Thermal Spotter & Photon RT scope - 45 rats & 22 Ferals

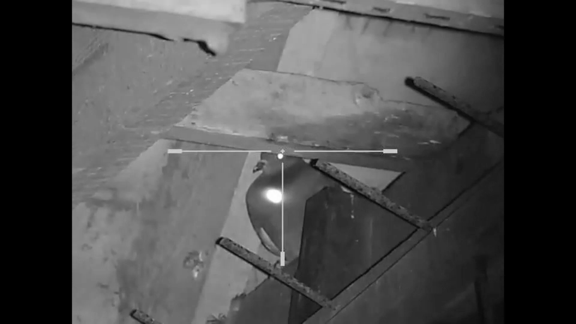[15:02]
and the laser's coincident with the vertical crosshair, that's 9 meters.
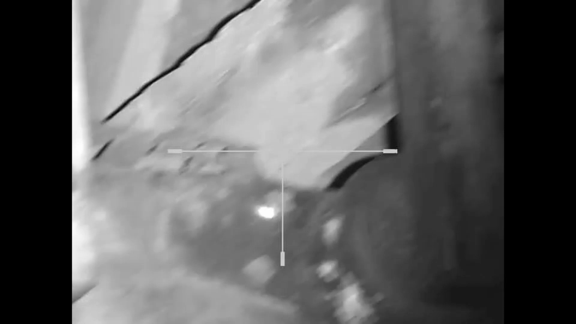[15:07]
Further it is to the left, close to the ranges.
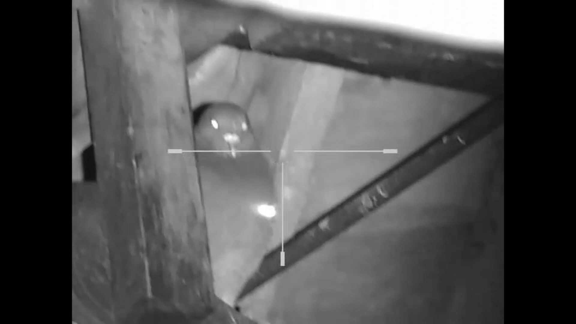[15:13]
You see, you don't need both lasers if you know where they're zeroed to match the crosshair.
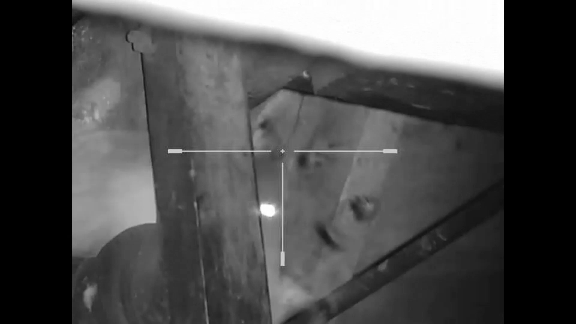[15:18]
So, one by one, this is popping pigeons, mainly with heart and lung shots,
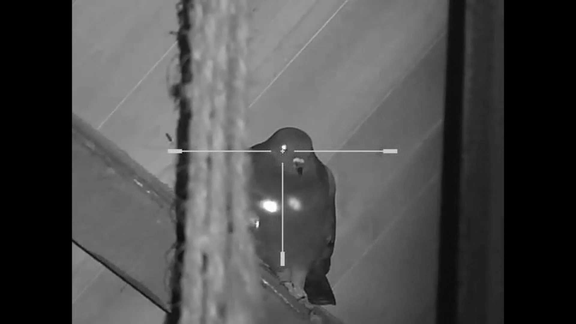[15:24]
so as not to, there's a little second laser on there, so as not to dazzle them and scare them away.
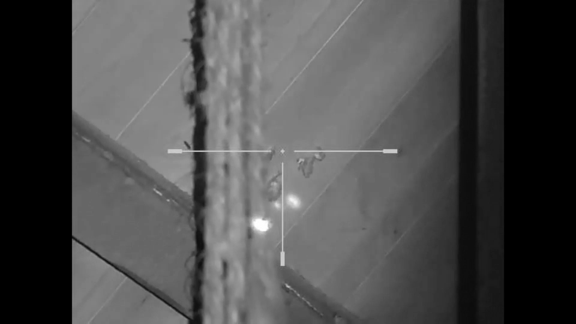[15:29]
And this last one flew for a few seconds and landed just a few,
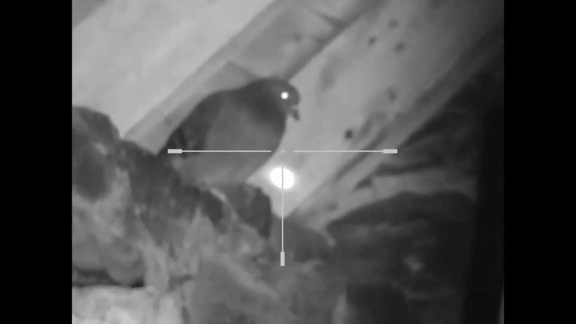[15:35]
about 20 feet behind me.
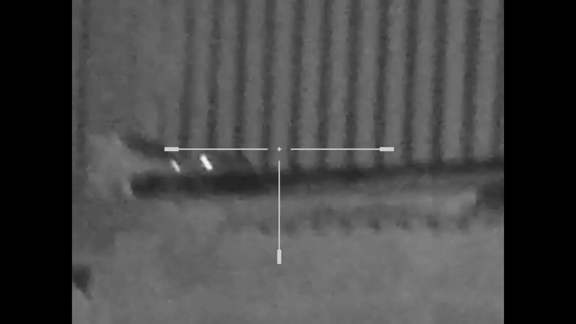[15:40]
Hi there, Russ Douglas 222 here. This is my sixth air gun pest control video.
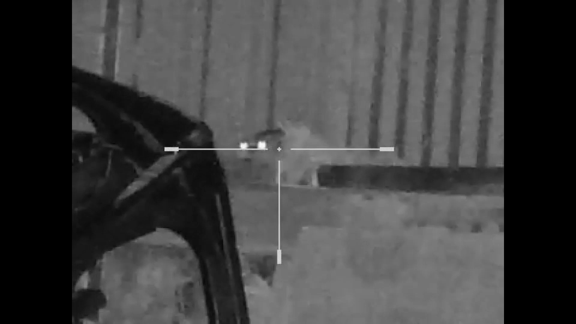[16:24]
and I'm spotting the rats with a handheld thermal imager,
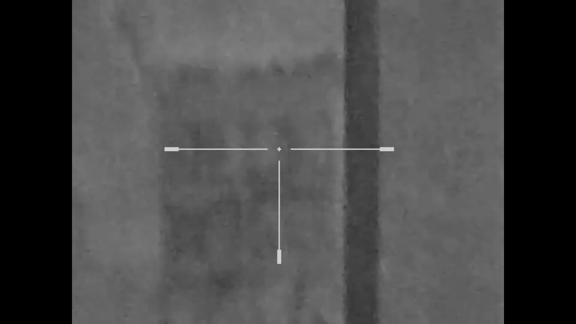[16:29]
Pulsar Quantum XQ30V thermal from Scott Country International,
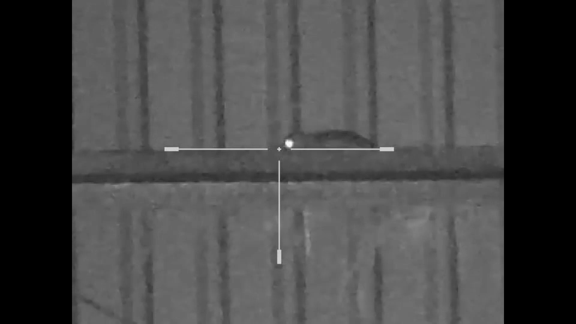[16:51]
and all this together hopefully makes me reasonably efficient in the dark.
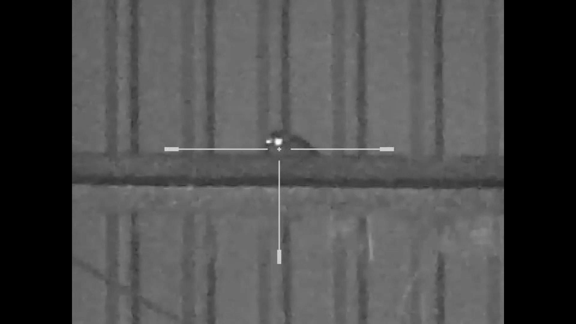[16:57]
These videos are recorded in total darkness, and I'm still trying to coordinate getting the videos together,
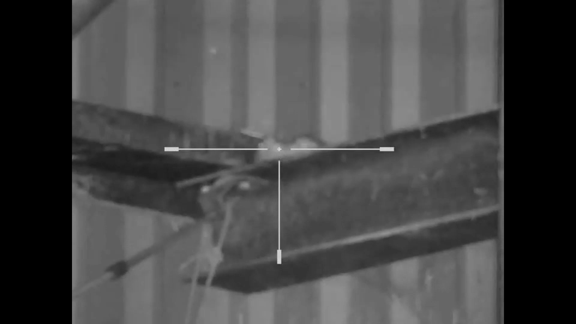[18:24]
Pop another one in to be sure.
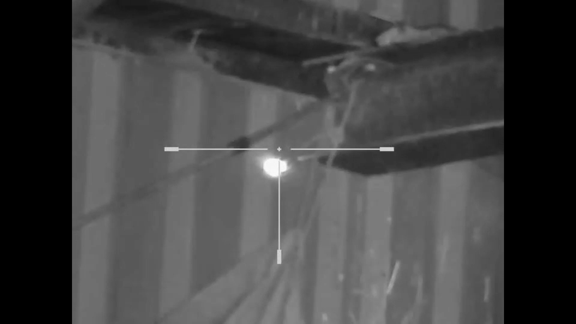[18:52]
I missed the one that was moving at high speed down that pole. Clever little buggers.
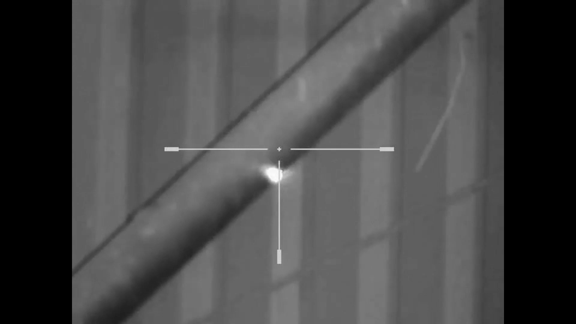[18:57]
That's five down tonight, anyway.
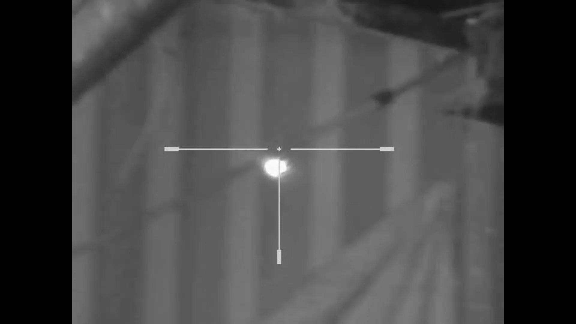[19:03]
So far. Off the thermal, I can see one down here.
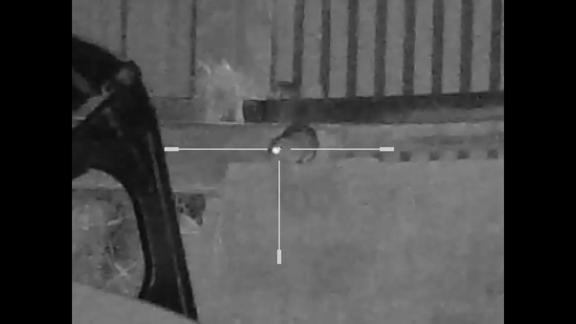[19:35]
That's a dead rat. That's number six tonight.
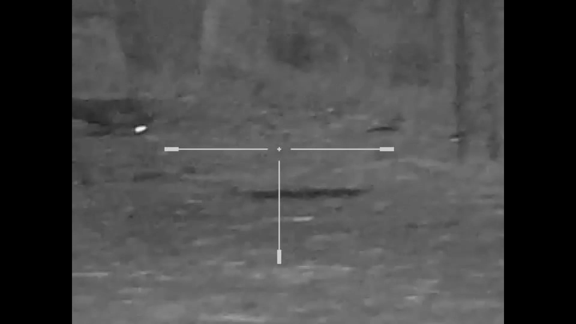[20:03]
That was sniffing around its two dead mates. Spotted in the thermal, straight away dead.
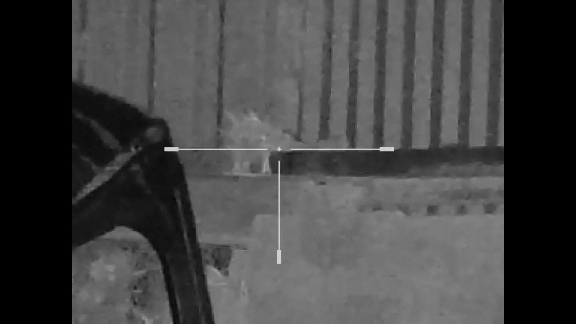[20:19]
Still a couple around this corner. 25 metres away. Got it.
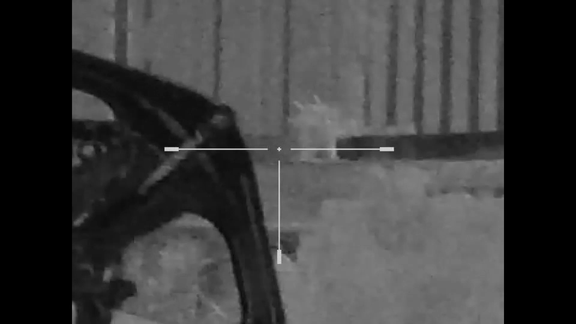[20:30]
Activity in the corner has quietened again.
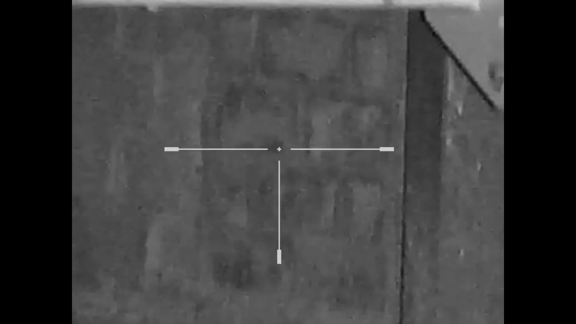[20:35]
So I'm going to go and retrieve all these dead rats.
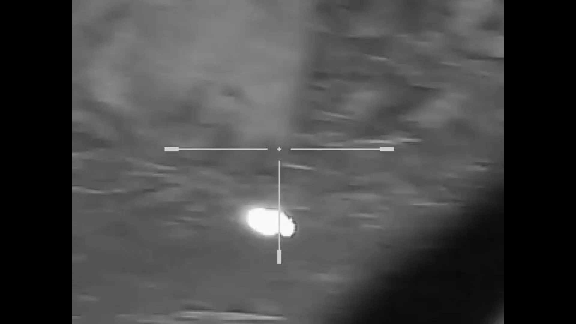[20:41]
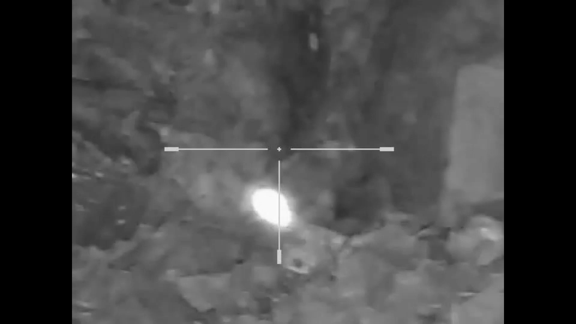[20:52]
I think I got that one. Let's go and have a look.